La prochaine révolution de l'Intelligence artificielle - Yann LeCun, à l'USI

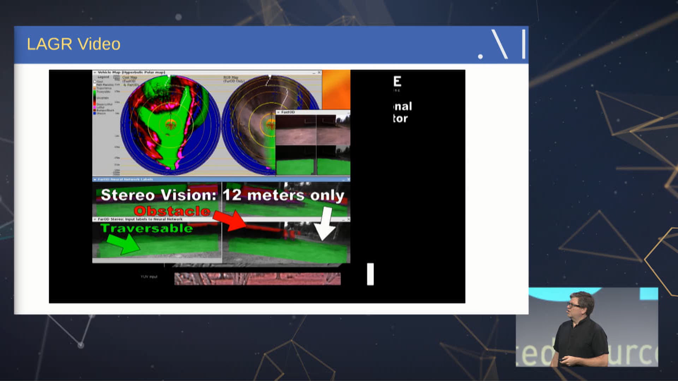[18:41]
le réseau de neurones apprend en fait
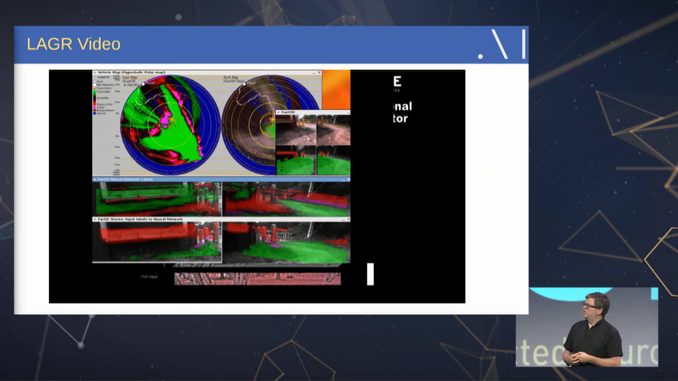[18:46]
à distinguer les obstacles et non-obstacles et puis à utiliser